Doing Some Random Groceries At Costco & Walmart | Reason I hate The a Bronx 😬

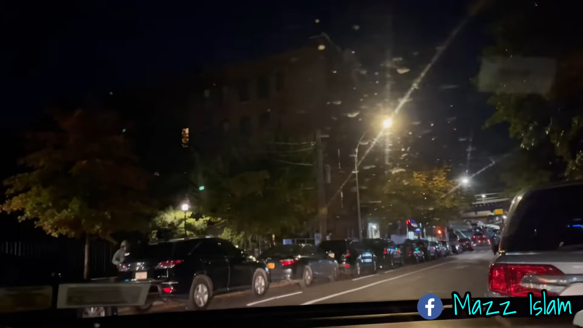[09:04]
Since I'm already here early, well, not early, it's almost 9 o'clock, 8:47. Let's see how the parking. Well, some places they have cars double parked. I'm still going around. Let's see if I find any parking. Come on. One parking.
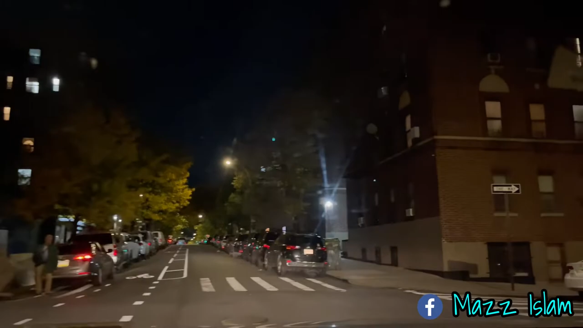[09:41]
This way. Nope. No parking on this block either.